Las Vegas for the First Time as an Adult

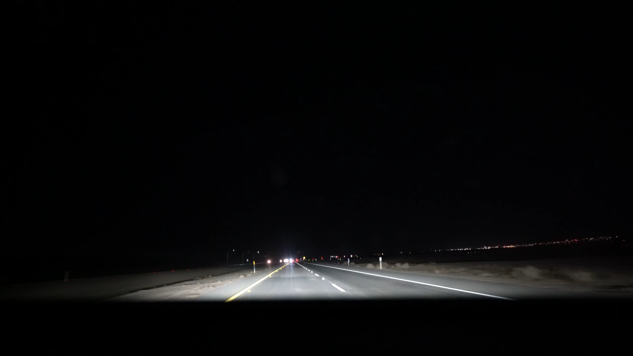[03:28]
you're greeted with the Mojave Desert that dominates much of the western United States.
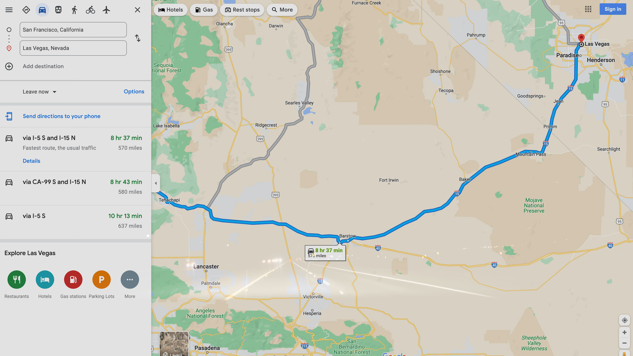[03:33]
So it's nothing but desert the rest of the way to Las Vegas. The state line is this little town called Prim, Nevada, and about half an hour later, you'll start noticing some city lights.
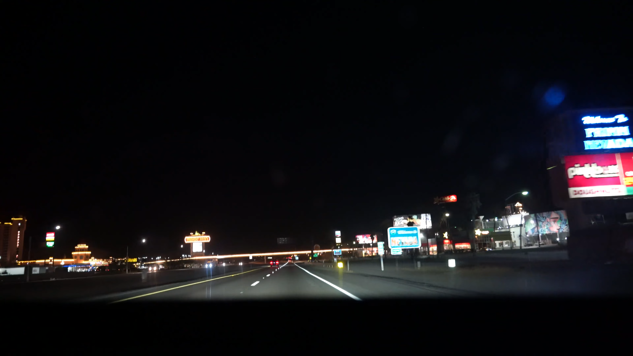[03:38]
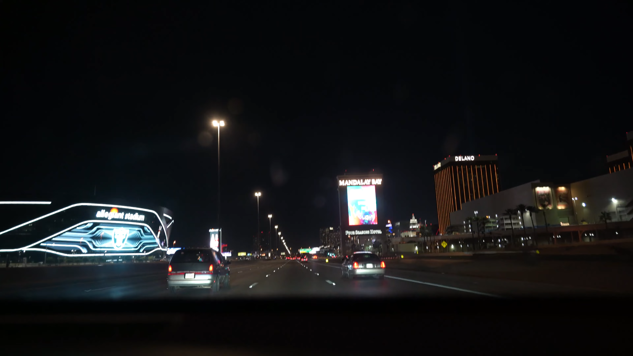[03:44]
As you enter Las Vegas, you'll pass by some landmarks like Allegiant Stadium on the left and the strip on the right.
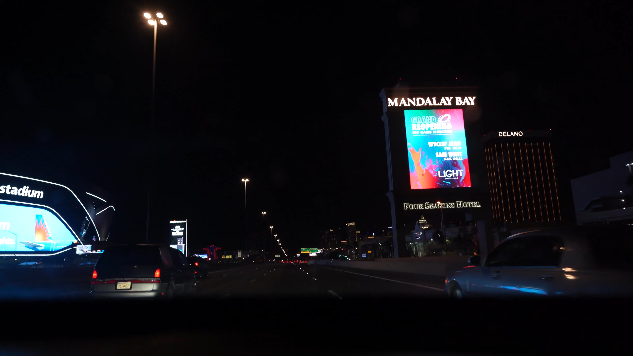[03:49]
And for the zero of you who are curious, the rental car used a tank and a half of gas to get there, which came out to around $90.